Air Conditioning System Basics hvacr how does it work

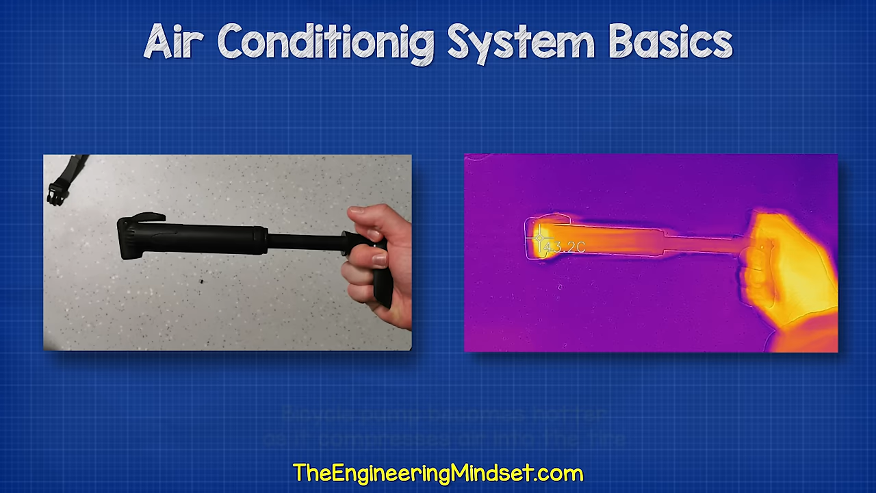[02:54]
But, if you've ever pumped up a bicycle tyre, you will notice the pump becomes hotter as it's compressing the air.
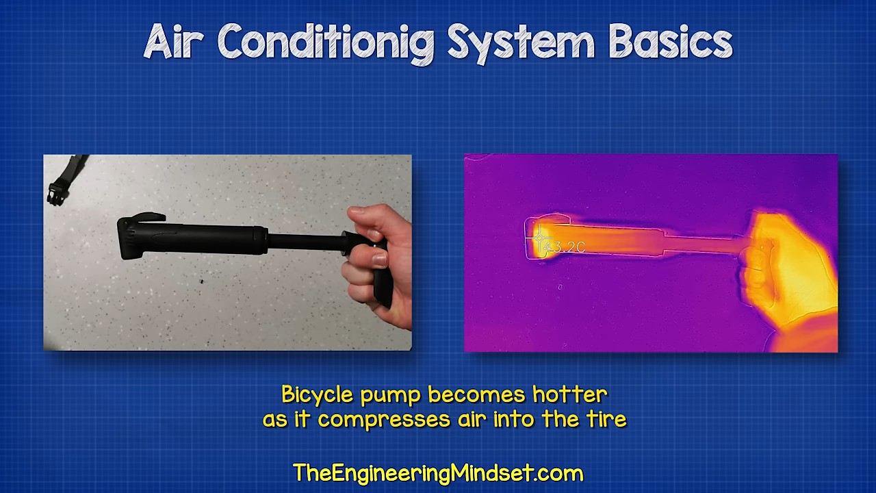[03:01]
The refrigerant is then pushed into the condenser, where it enters as a high pressure, high temperature, superheated vapour.